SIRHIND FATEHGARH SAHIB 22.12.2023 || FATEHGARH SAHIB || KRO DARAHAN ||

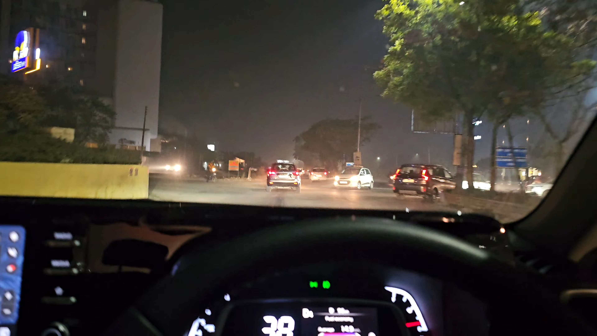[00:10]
आज 22 दिसंबर, ठंड का महीना है, तो आज जा रहे हैं हम सरहंद फतेहगढ़ साहिब पटियाला के पास पड़ता है ये पंजाब में। इस दिन गुरु गोविंद सिंह के बच्चों को
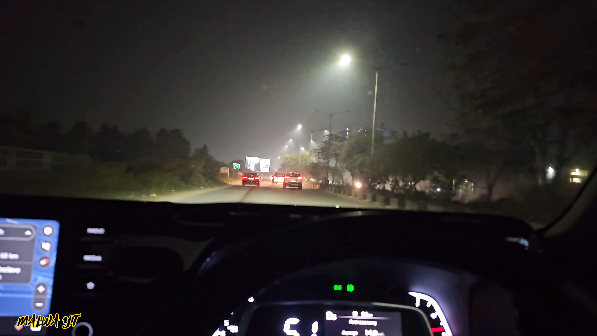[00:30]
बस शहीद कर दिया गया था, तो वहां पे हम जा रहे हैं। हर साल जाता हूँ, इस बार नई गाड़ी पे, होप करता हूँ नेक्स्ट टाइम सुपर बाइक के जाऊंगा गाइस। तो गाइस बने रहिए, मिलते हैं ऑन द वे। लेट्स गो, बंदों को उठाना अपने, उनका फोन आया हुआ है, तो निकलते हैं, लेट्स गो।
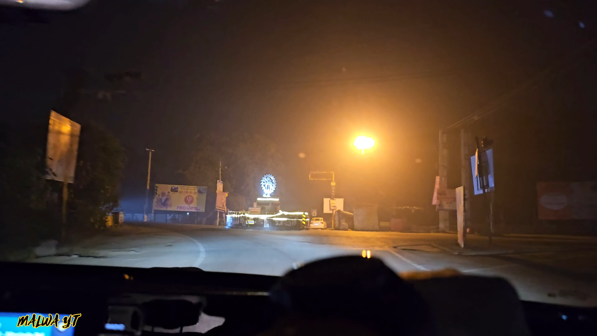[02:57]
यहाँ से हम लेते हैं लेफ्ट और ये आ चुका है फतेहगढ़ साहिब।
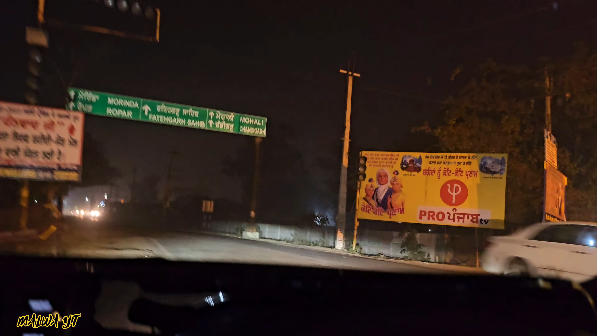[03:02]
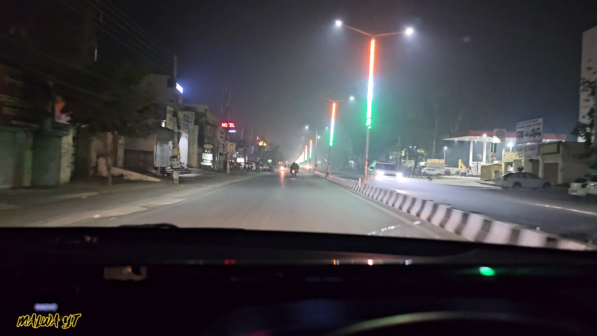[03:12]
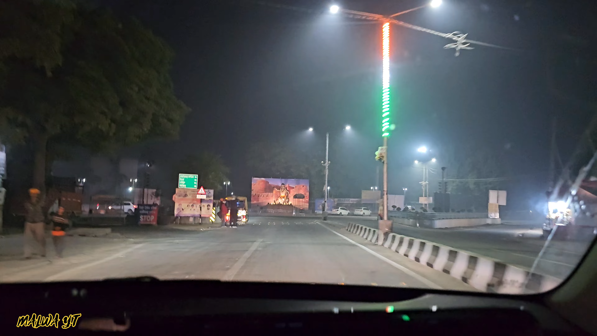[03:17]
आ गए इतने मौके पे लेफ्ट से फतेहगढ़ साहिब। ये हुआ भाई बंदा सिंह बहादुर दी लगती है मेनू देख।